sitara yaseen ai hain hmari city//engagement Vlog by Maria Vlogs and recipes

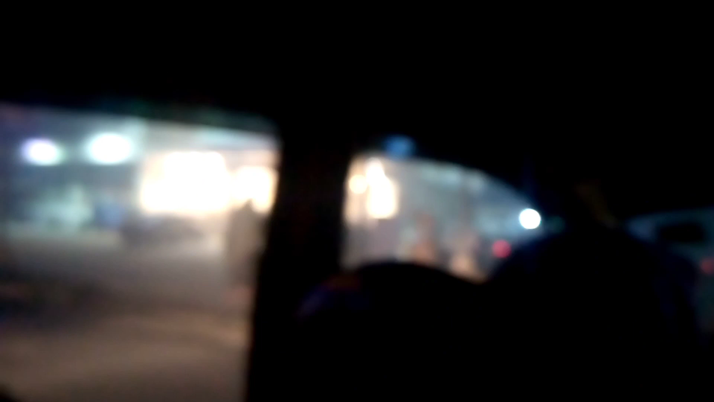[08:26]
گئے آئس ٹچ پر تو آئس کریم کھانے کے لیے اور بہت زیادہ دیکھیں باہر سموگ